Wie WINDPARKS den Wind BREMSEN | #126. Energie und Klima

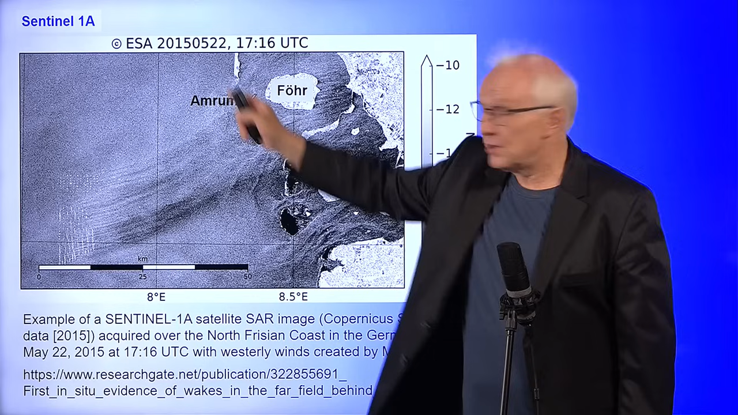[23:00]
Das hier ist also die Küste, die Westküste vor Schleswig-Holstein. Und wir sehen hier links diese sehr großen Windparks, die es da gibt.
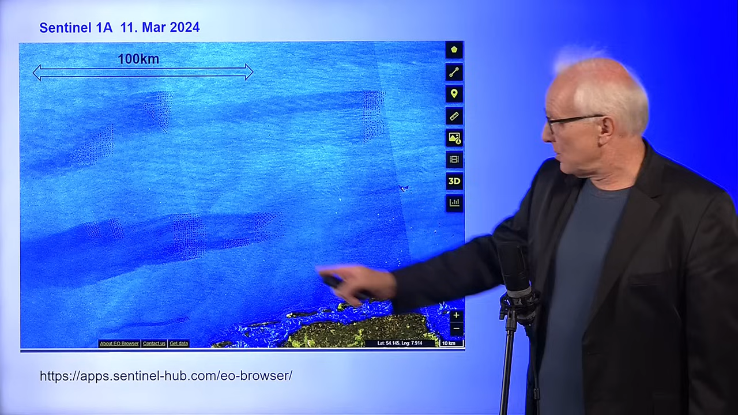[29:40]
Und der Wind kommt also diesmal von Osten, also von rechts. Und hier sehen wir auch wieder sehr deutlich, vor allen Dingen bei diesen Windparks, weiter oben im Norden, ist der Wake-Effekt nicht so deutlich sichtbar. Ich weiß nicht, woran es liegt. Ist da weniger Wind gewesen? Oder hatten wir andere Luftfeuchtigkeit oder was auch immer das Radarbild deutlicher macht?